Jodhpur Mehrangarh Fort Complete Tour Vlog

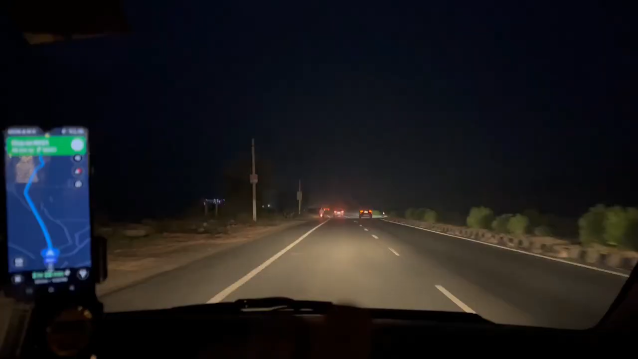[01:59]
तो गाइस अभी शाम के 6 ही बज रहे और ऐसा लग रहा है रात के 12 बज रहे। पेट्रोल डलवाने का टाइम, पेट्रोल है यहाँ पे 96.54 लीटर।
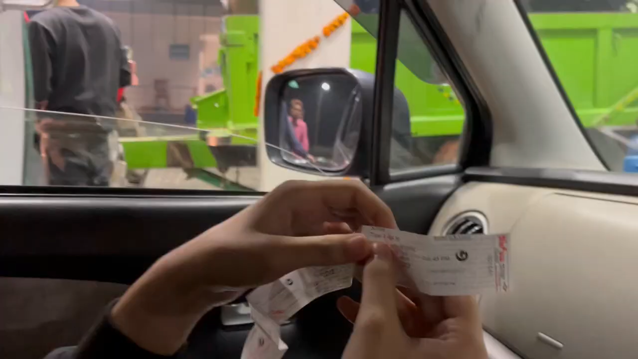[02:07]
इसके हाथ में कल मूवी देखी थी टाइगर 3, अपने संभाल के रखना है तुम्हें, इसको फ्रेम करवा के।
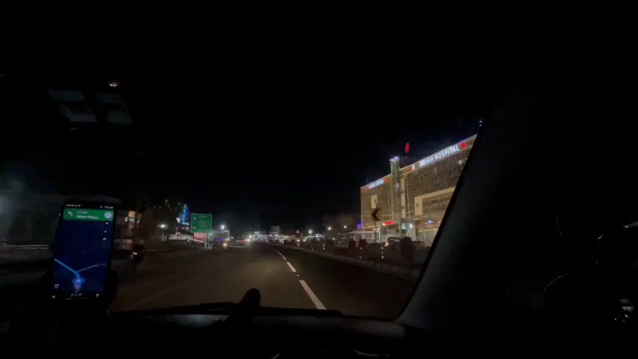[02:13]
भाई दिवाली के चक्कर में कितना सजा हुआ है यहाँ पे,
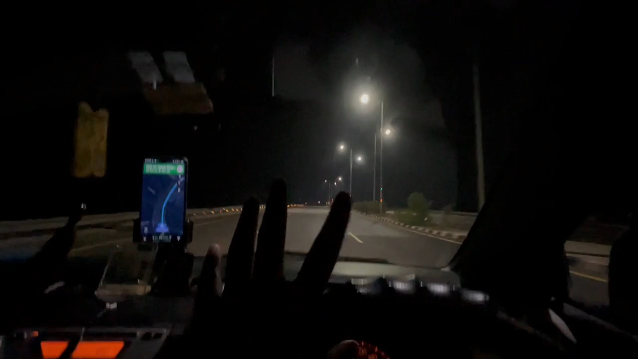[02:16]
9 के करीब बज रहे और ये हाईवे पे कितना सन्नाटा हुआ पड़ा है, इतना अंधेरा हो रहा है।
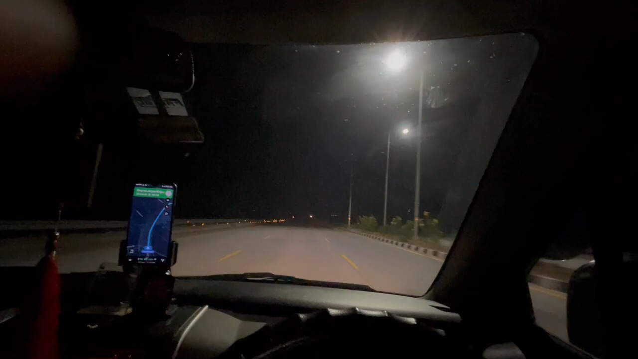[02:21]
अभी लाइट बंद करके आपको दिखाता हूँ, देखो ये तो मेरी कार की लाइट चल रही है, अब देखना ये देखो लाइट, इतना अंधेरा हो रहा है।
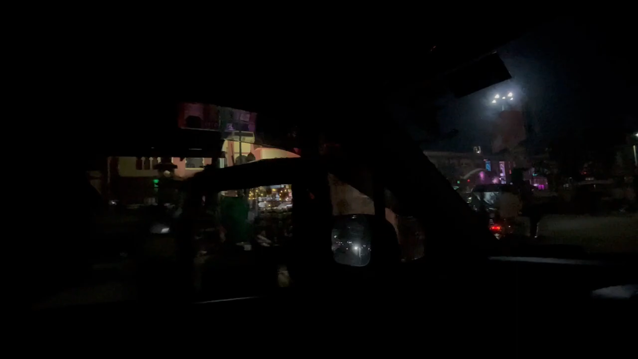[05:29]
दिवाली पे सजा हुआ है यहाँ पे, कितना सजा हुआ है।
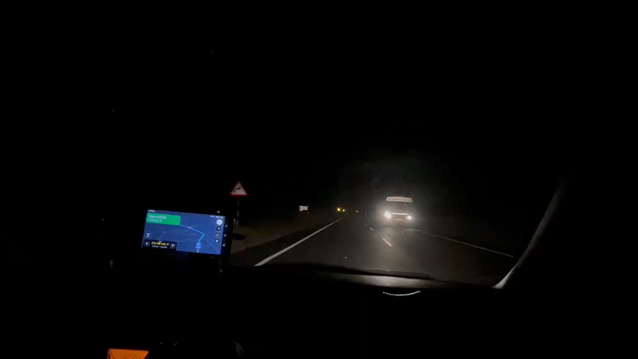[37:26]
तो भाई अभी हमने पेट्रोल डलवाया, सामने से ही ये गाड़ी खड़ी हुई है, रोड बिल्कुल ही अंधेरा,
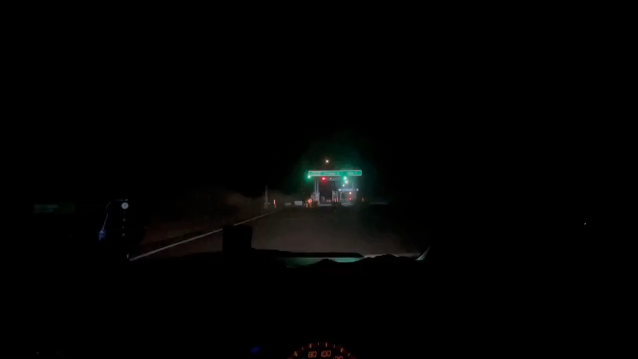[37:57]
है। तो गाइस फाइनली बाड़मेर टोल आ चुका है,
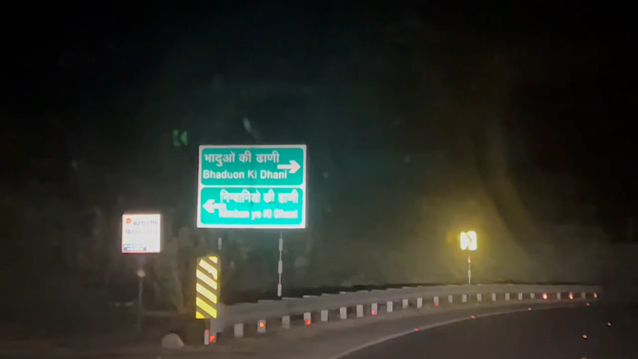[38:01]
नाम देखो कितने बड़े बड़े होते हैं गाँव के यहाँ पे, और अभी मुझे पता नहीं बिल्कुल ही सन्नाटे में चल रहे हैं, बगल में झाड़ियाँ जंगल है और गाड़ियाँ एक दो दिखेगी बस।
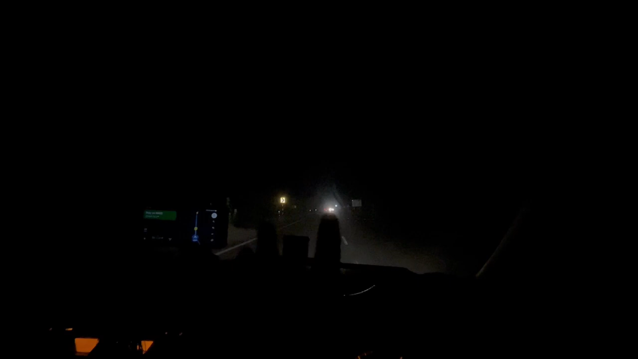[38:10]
और अभी तो भाई मुझे कोई काला सा जानवर सा दिखा था बिल्कुल, उसकी आंखें दिखी भाग आई कम से कार के सामने।